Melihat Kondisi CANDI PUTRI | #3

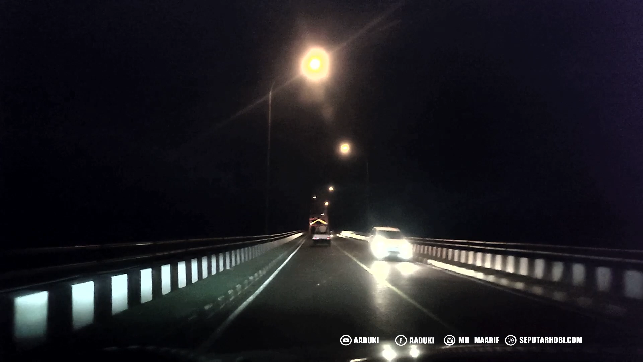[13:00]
merah ya mas ya namanya Jembatan Meraban Jembatan? Meraban Meraban Merabahan Batola Batola Jadi
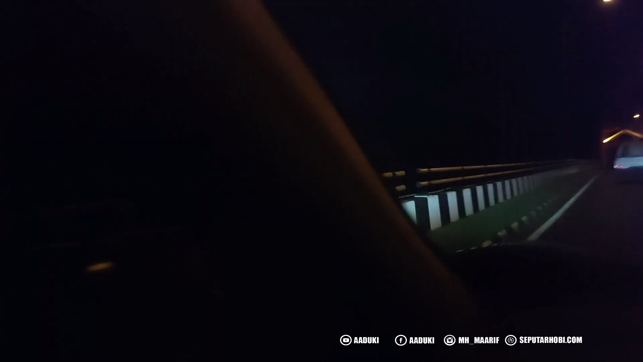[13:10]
Sampingnya Eh sampingnya Ini sungainya Tuh banyak banget kapal-kapal tongkan Yang memang